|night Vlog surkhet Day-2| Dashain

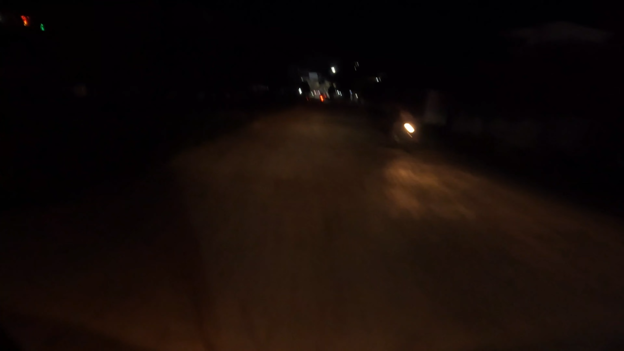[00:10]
हेलो हेलो हेलो दाजु सन्चै हुनुहुन्छ हजुर म त यतै छु बिरुङचोकतिर
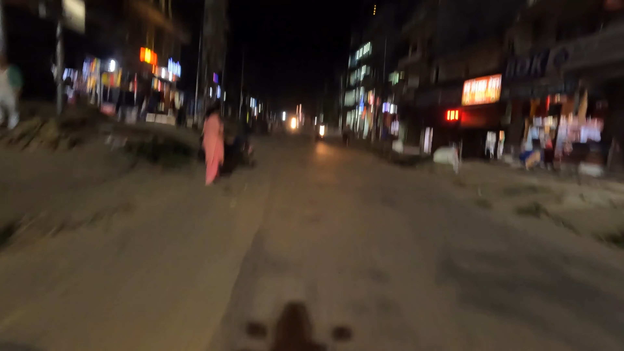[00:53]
हो र माम फली के भन्छ कि त्यसले फेरि हला नगर भन है त्यसलाई हामी आयो कहाँ आयौँ रे हामी अहिले आउँदैछौँ बजारमा है
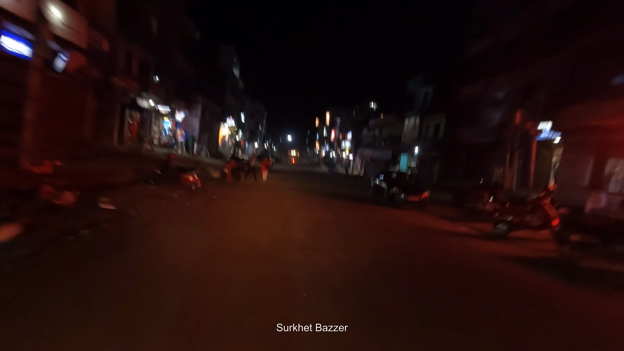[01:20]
घुम्दै फिर्दै हिँड्दा तारैमा आइरहेछौँ हामी है
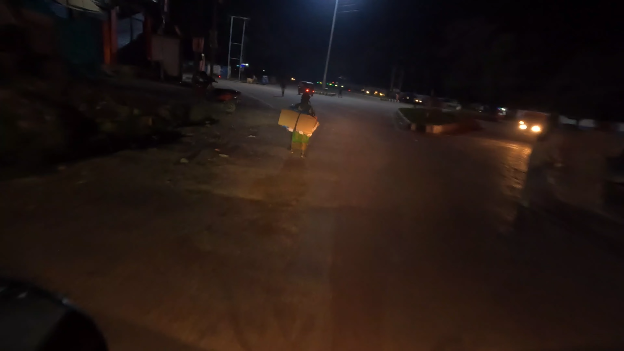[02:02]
हाम्रो मङ्गलवटी चोक भन्दै नै हो है ए यो
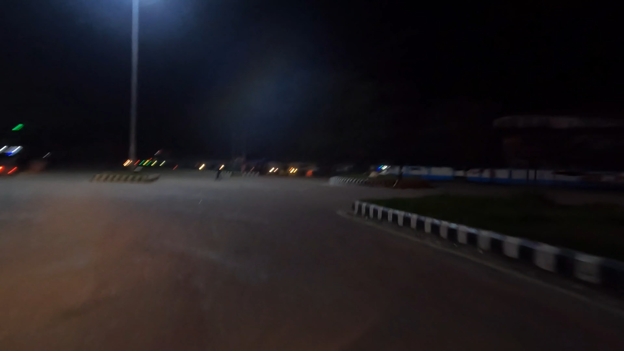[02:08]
मङ्गलवटी चोक सडक पऱ्यो जाम त मामासँग बिड्न लागेको थियो
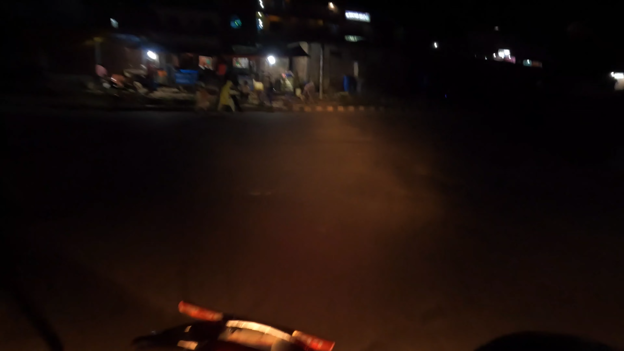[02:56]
हटिया माछा पाउने ठाउँ है यहाँ चाहिँ खतरा माछा पाउँछ
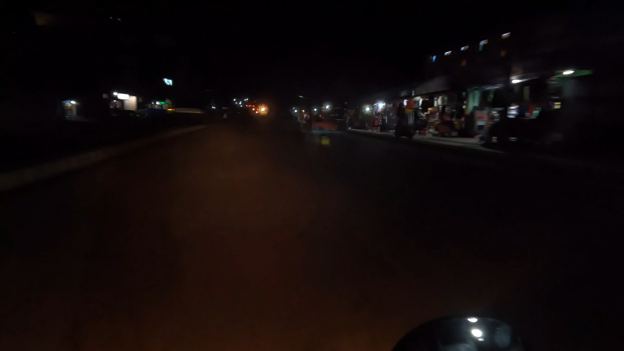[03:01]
चटपट चटपट आउँदैछ यताबाट हटिया बजार है उता मासु पाइन्छ उता कपडा पाइन्छ अब हामी घन्टाघर
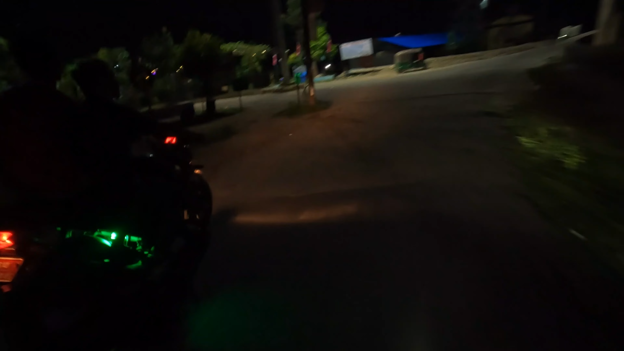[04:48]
भानु पार्क भनेको एउटा यही नै हो यसलाई म एक राउन्ड लगाउँछु एकचोटि भानु
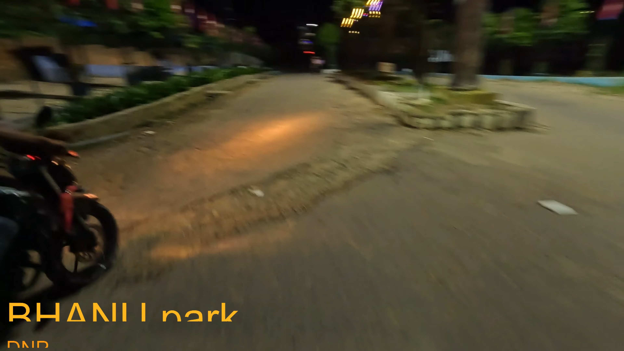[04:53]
पार्कमा 20 किलोमिटरमा चाहिँ सर्रे त लाइट हेर्नु दामी दामी लाइट छ